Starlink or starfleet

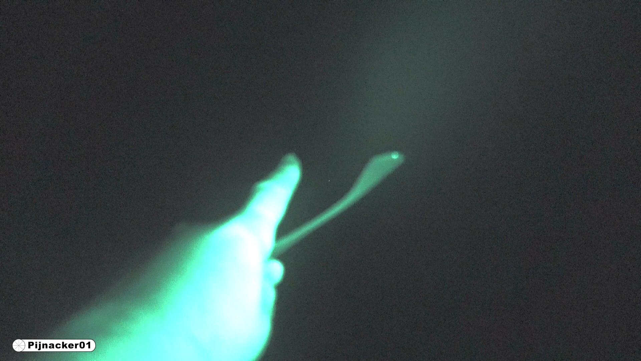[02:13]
Right, uh, right there. Right by that other star now. Another satellite of some sort or another.
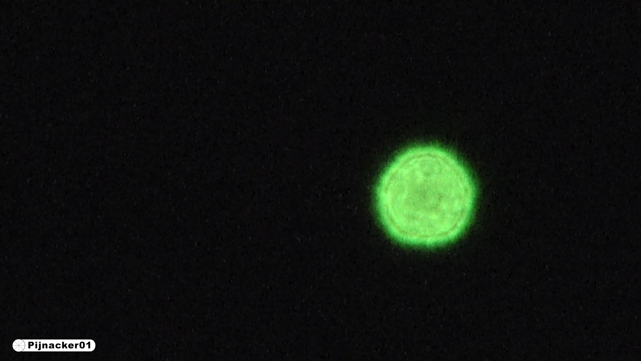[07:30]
it's funky how you see uh tries to focus in on it so bright
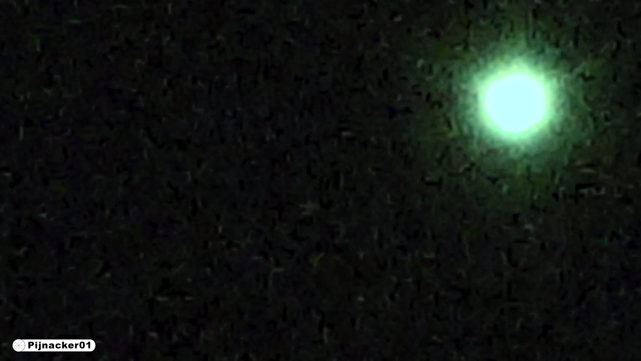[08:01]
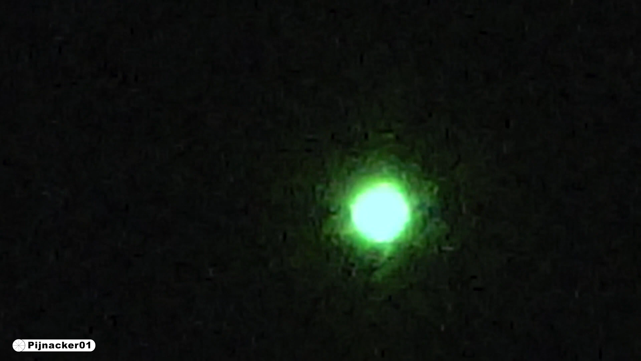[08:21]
and now I got the infrared so we'll get a slightly different effect I wonder if I can turn infrared off right here